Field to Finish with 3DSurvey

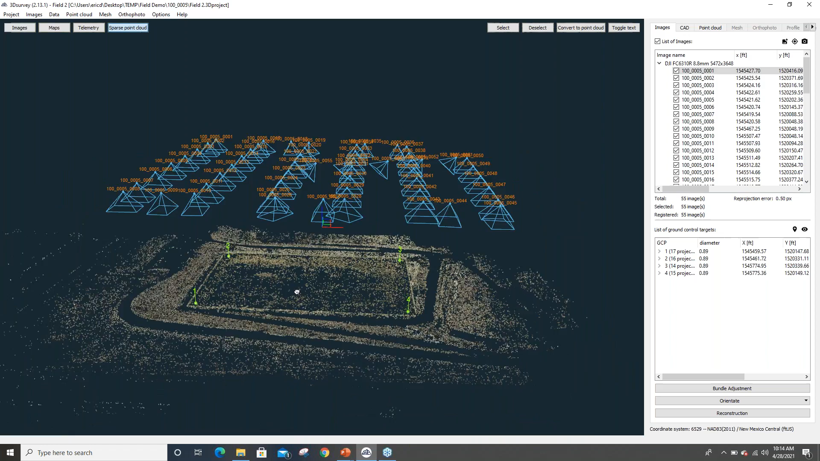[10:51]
And we end up with this sparse point cloud, which is just a non-densified kind of basic point cloud. So as we zoom in, you can see that these are just three-dimensional points in space. And that's really what the software is doing, is taking these photos and producing these three-dimensional points. The next step is to densify the point cloud. In this case, and pretty much in most cases, I think, we're going to use ground control points to do so. So if we follow along here in the bottom right with our steps, orientate is the next step.
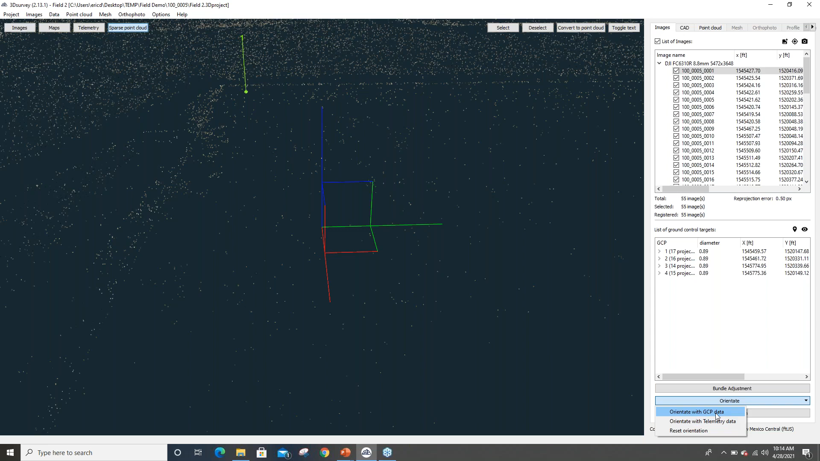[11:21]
And in this case, I'm going to say with GCP, which stands for ground control points. Now I've already got the GCPs loaded.
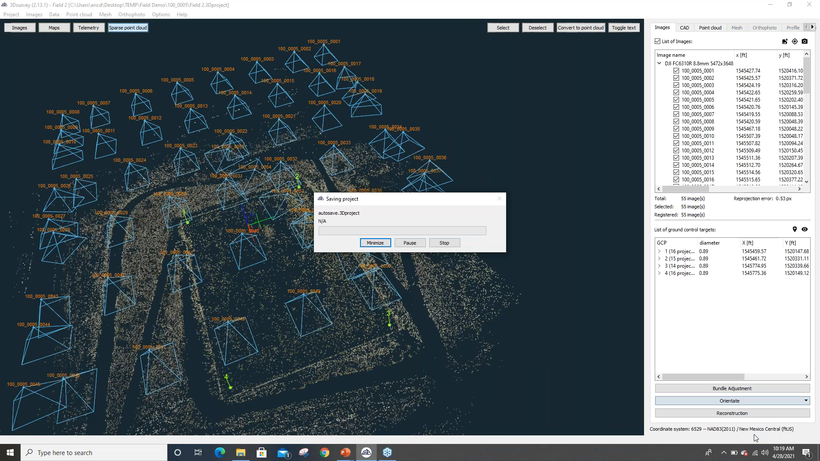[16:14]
Now, reconstruction is the step where with the software, we use the GCPs and densify the point cloud. Now, that step takes the longest out of the steps that we've done.
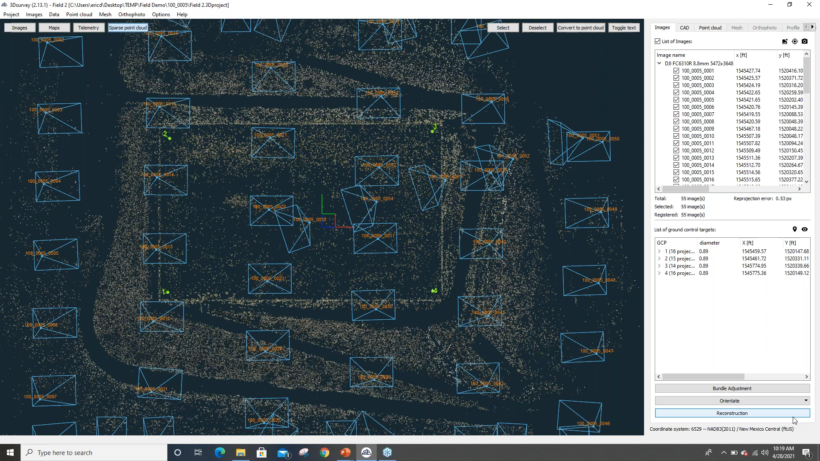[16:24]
But you can see I've just followed along here in order these three steps to start processing the data. And that's pretty much this is the beginning steps to actually start producing data.
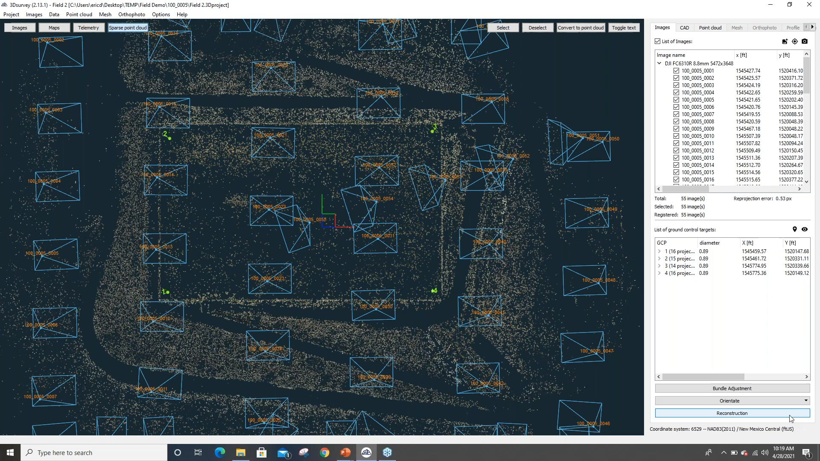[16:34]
So you can see it's not anything terribly complicated. I'm just following along here with the steps and it's producing data. Now, compared to other software I've used, this is a very, very, very easy to follow workflow. Incidentally, 3DSurvey has a lot of good materials on their website for showing these steps. If you need to go back and refer to them, or if you haven't used the software in a while, or you want to learn it, it's good stuff and it's free on their website. So I definitely recommend checking that out. When I reconstruct, I have the option to say what level I want to reconstruct.
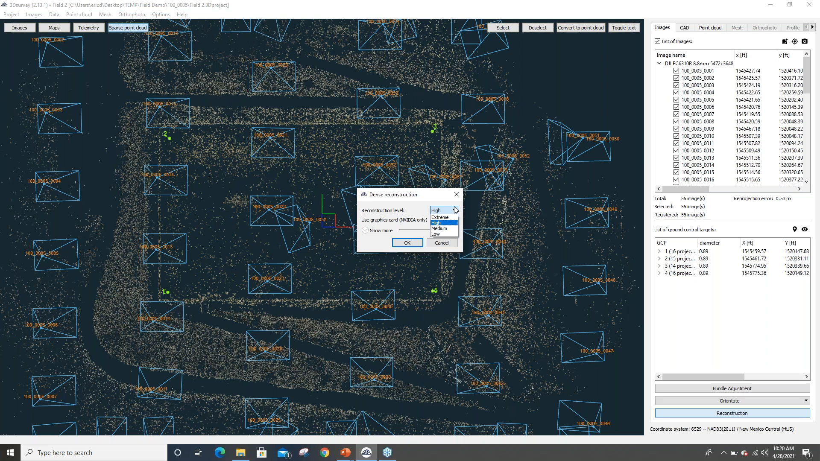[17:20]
It's kind of a low, medium, high, and higher. I think this particular project I did was processed on high, if I'm not mistaken. Now this process again would take, I think this one took a little over an hour with the machine that I'm using to process, so I won't make you guys go through that. In this case, we'll jump ahead and we'll look at the point cloud. Now this is the densified point cloud. After I've done the reconstruction, this is what I'm getting. It shows me here I've got, that's 25 million points out of this area. If I zoom in on it, it looks like a picture. It really does look like I made a surface and attached a photo to it.
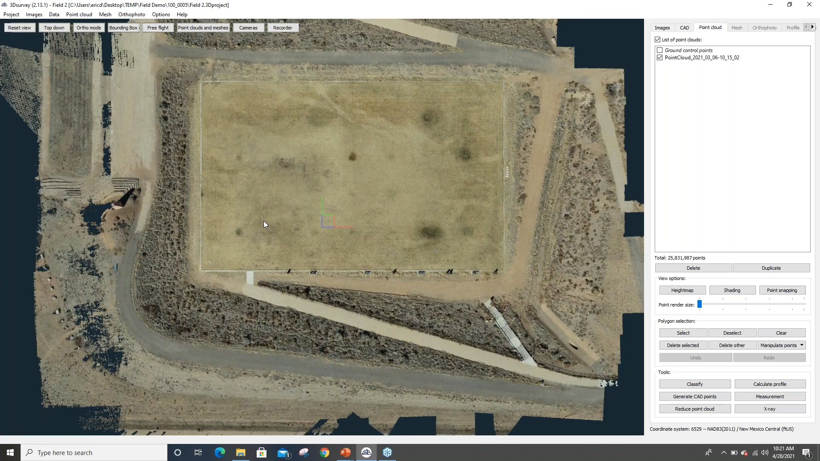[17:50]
If I zoom in, you can see what it really is just a mass of three-dimensional points.
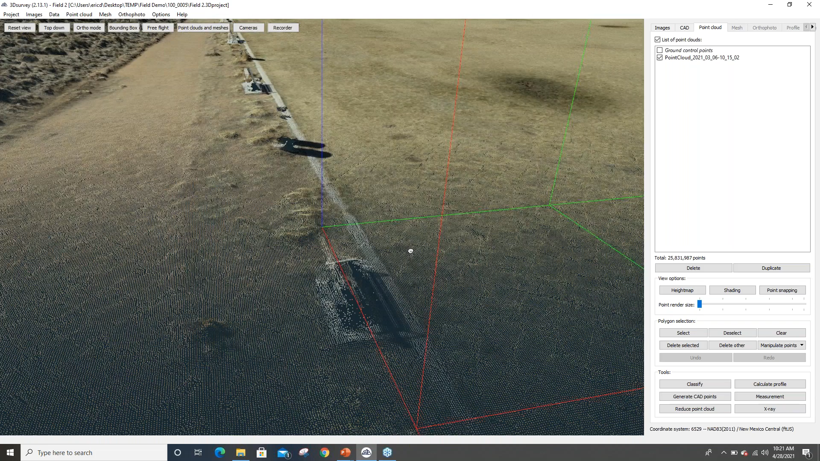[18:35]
And that's the sort of level of detail that we're getting with this software.
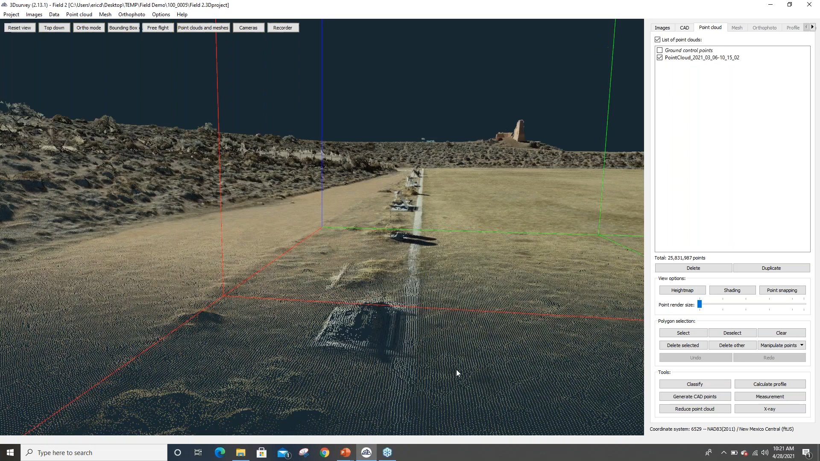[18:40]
It's pretty impressed, obviously. That's, you know, more detail than I would likely need to define this area, but that's the sort of levels of detail that we can get with this program, or with photogrammetry in general, I should say.
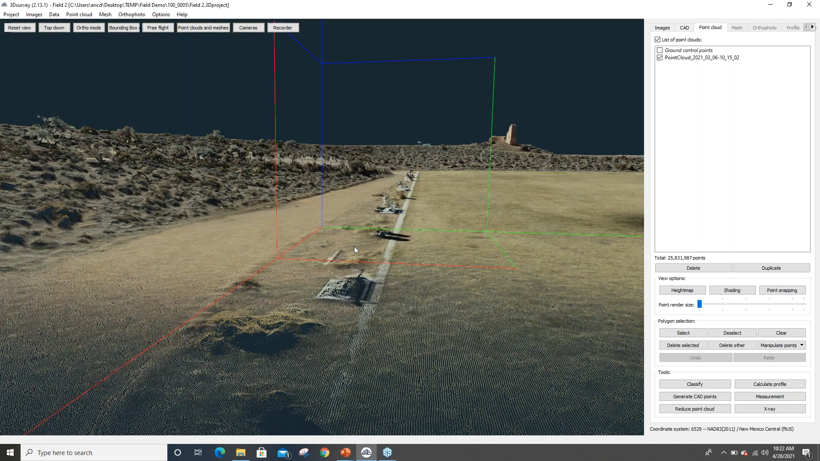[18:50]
And again, this is just done with the Phantom 4.
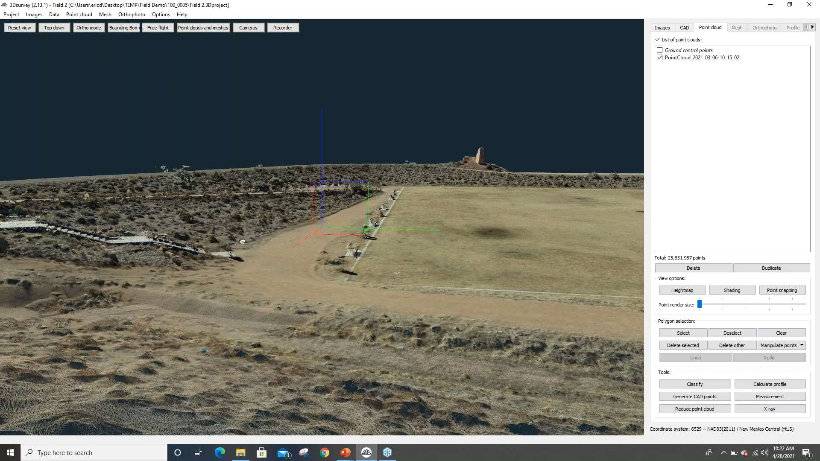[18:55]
I wasn't using the RTK in this particular case because I had a lot of ground control to use, but certainly enough to do the job. All right, so we've got a really nice looking picture here, but now what do we do with it? Now, this is all three-dimensional data.
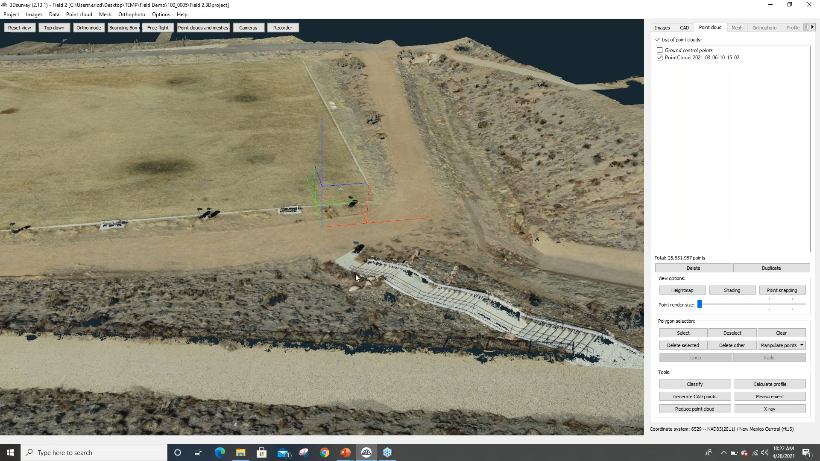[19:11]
I can make measurements on this just like I can with any three-dimensional point, but I want to do a little bit more with it. I want to take this a step further. In this case, I'm going to do what's called classification. Now, I want to stop here and highlight something. Over the years, I have literally sold software for 2 to 3 times the price of 3DSurvey to do this one step. So when I first started using this program, this was something that jumped out at me as being an incredible feature of the software. the ability to go in and clean up this data in an automatic way and not having to spend a ton of time doing it,
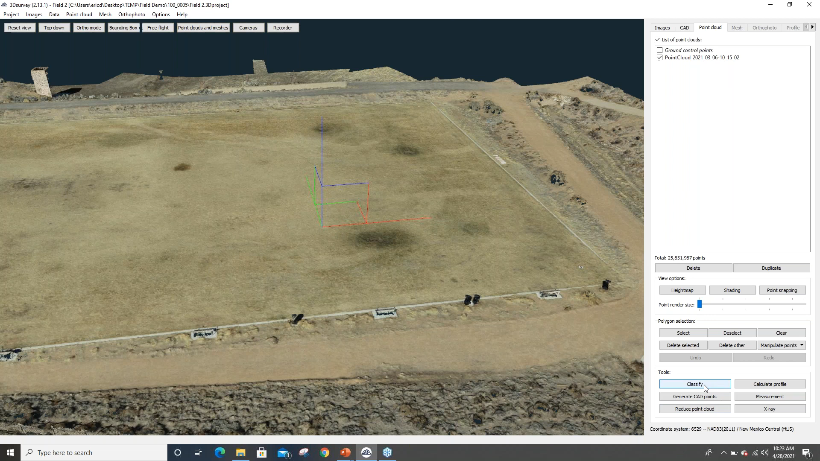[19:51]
I was very impressed with how this software did this particular thing. So here in my tool set under Point Cloud, I've got something called Classify. We'll jump into that. Classify is going to do is basically just get me the points that are on the surface.
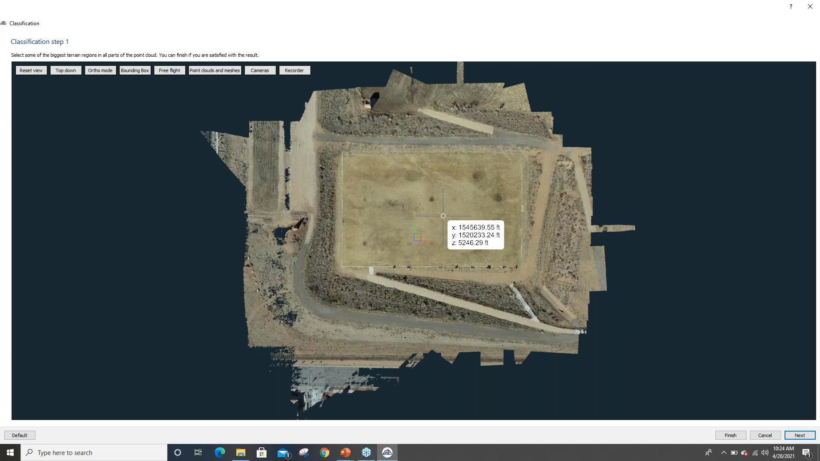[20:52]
So basically I need to tell the software where the ground is. In this case, it's really easy because it's right there in the middle. And I'm just going to click on it. What the software then does is looks across the point cloud and starts looking for features that don't look like they're on the ground. Now, again, this is something I want to stress is I find this to be an incredibly useful feature. Now, my machine's slowing down here a little bit, but if I can take the point cloud and move it up a little bit, I can show you what I mean here. A lot of these features, again, that I don't want, this little spillway structure over here, there's a little sign feature over here that I really don't want, they're not in red.
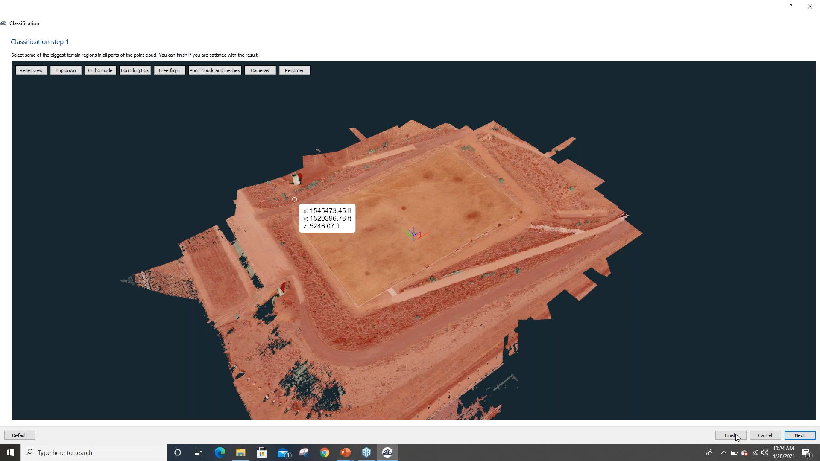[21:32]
So things that are not in red, the red's going to be the ground. So that's what's giving us ground. So those things I don't want, and you can see that they're not highlighted, and I'll see why that's important here. I'll show you why that's important here in just a second. I'll hit next. Now, if there are areas that the software did not get, say something was separated, a lot of times it'll be something that's beyond a fence, or say you're doing an area that's got houses, something in another yard or another area. Sometimes the software doesn't necessarily pick up on those things. And we can actually manually go through and select those different areas if the software did not pick up on it.
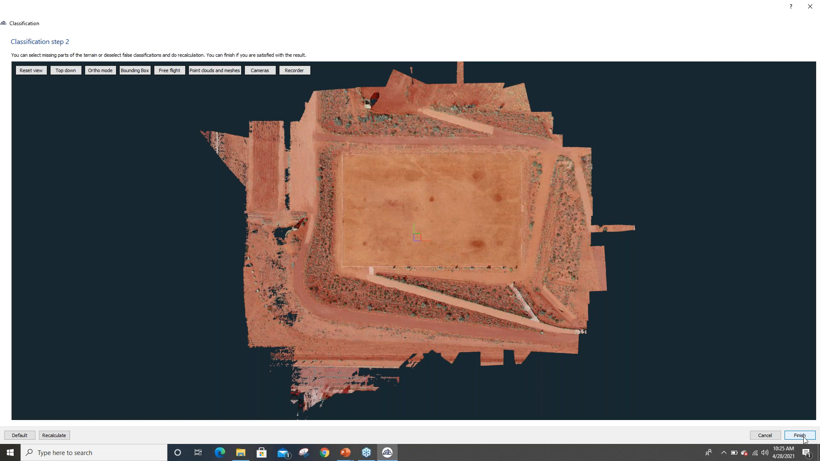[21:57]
In this case, this is fine. Everything I want is on here. I'm going to hit finish.
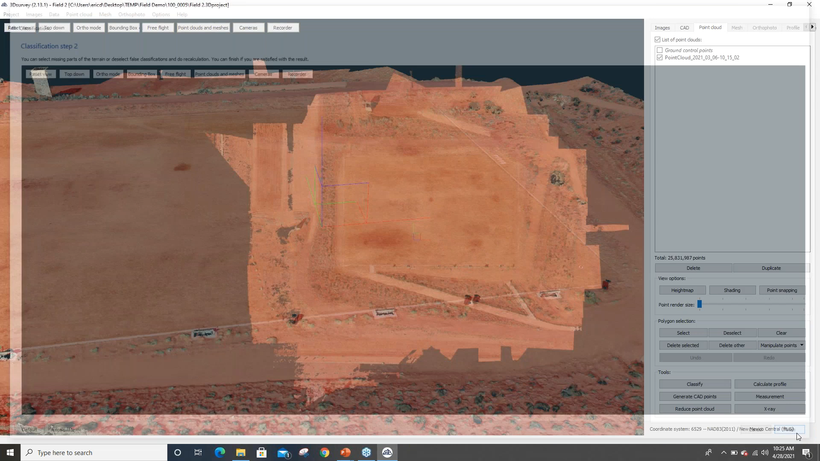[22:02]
All right, I'm going to do one step that I forgot to do earlier, is I'm going to duplicate this point cloud so I have an original copy to go back to.
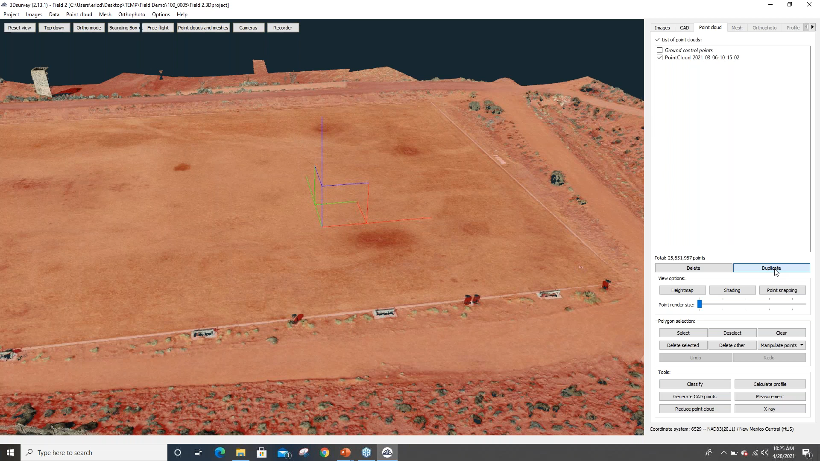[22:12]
I always do that in case I do something and I want to go back or have the original data available. I like to have a copy of it just so I can have the original to always go back to.
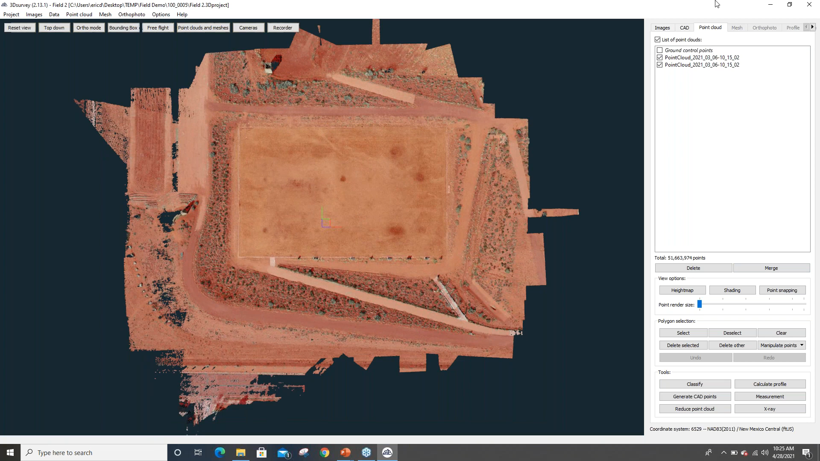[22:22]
All right, so I've got my ground points highlighted, and all I'm going to do is hit delete other. Anything that wasn't highlighted by the classification is now gone. So you can see that spillway tower is gone. That little kind of sign area here was removed. And now I've got a point cloud, excuse me, that I can reliably know that these are just ground points,
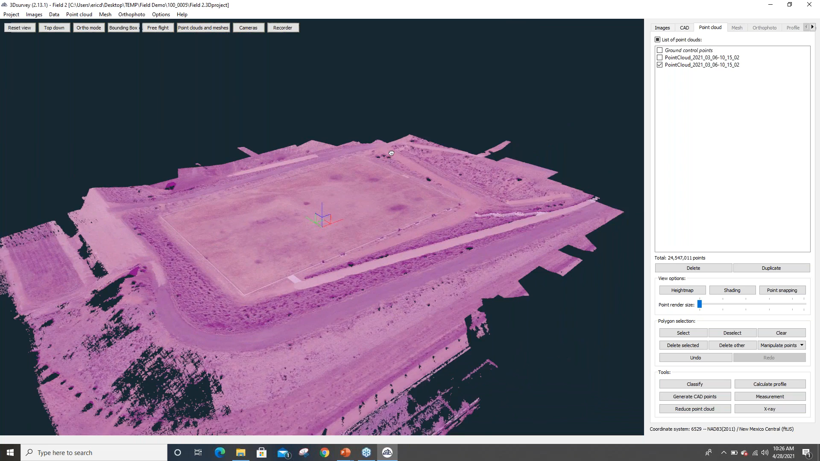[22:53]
that this is just stuff that's going to be on the ground. Again, I have in my career sold software to just do that one step. And I think that's an incredibly powerful function of this program. All right, I'm gonna do something else here to kind of clean this up. You can see that some of these kind of outlying areas, you end up with data that is not quite complete. That's because as a drone flies around, there's data that we don't have pictures of, or don't have a lot of pictures of, and that's normal with drone surveying.